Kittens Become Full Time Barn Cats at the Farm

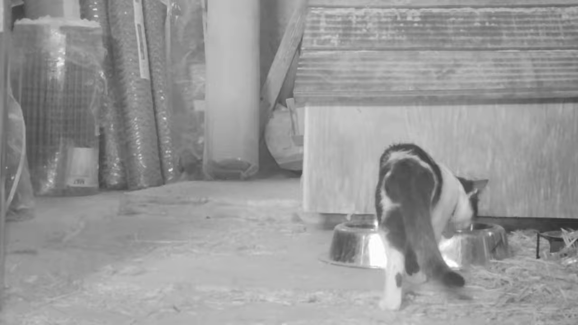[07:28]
For their first night, I decided to set up a trail camera to see the happenings, and I set up one on the inside focused
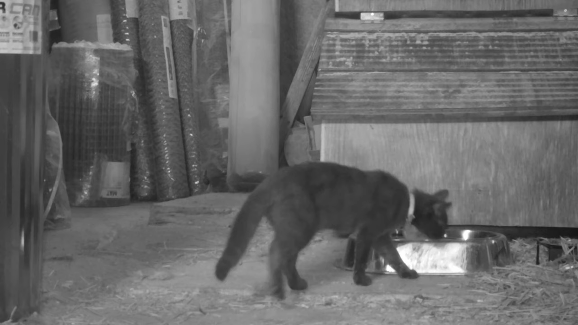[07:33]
on their house and one on the outside
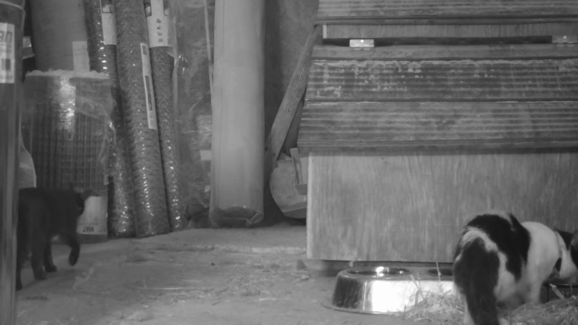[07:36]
focused on their entrance to the barn.
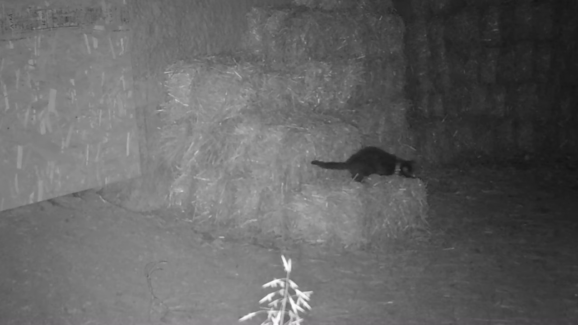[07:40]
It's so funny, I think these two cats didn't sleep all night long.
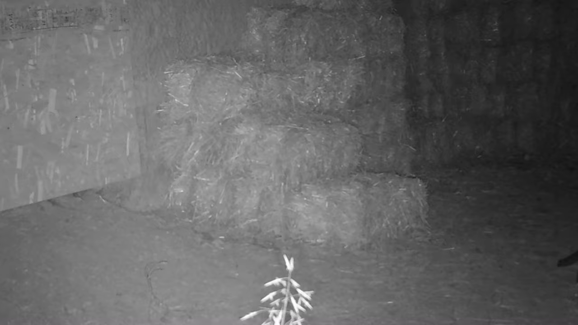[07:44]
They're just playing, frolicking, jumping around, going in and out of the barn. I think they didn't know what to make of it. They didn't know what to do. It's so funny to watch. You can see the little mouse that they found on their first night. Can you believe that they've already found a mouse on their first night free at the farm?